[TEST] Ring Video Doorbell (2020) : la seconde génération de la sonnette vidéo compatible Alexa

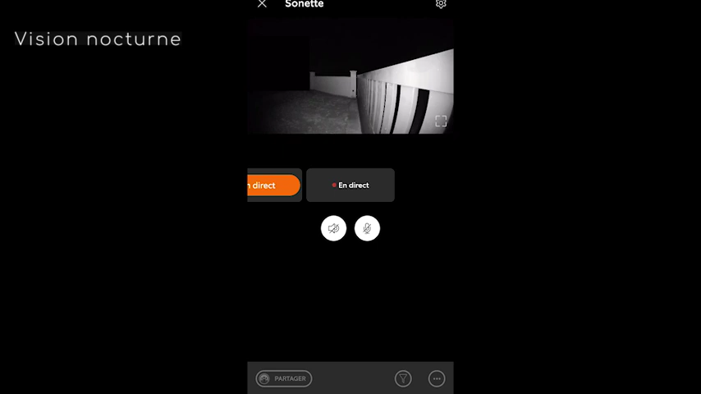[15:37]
là, c'est pleine nuit, j'ai fait une vidéo directe, comme vous pouvez le voir, pleine nuit, ça fonctionne,
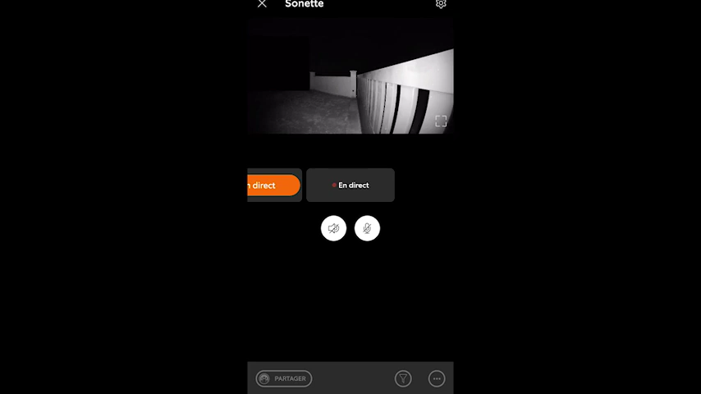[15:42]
sans problème particulier, et là, c'est un enregistrement,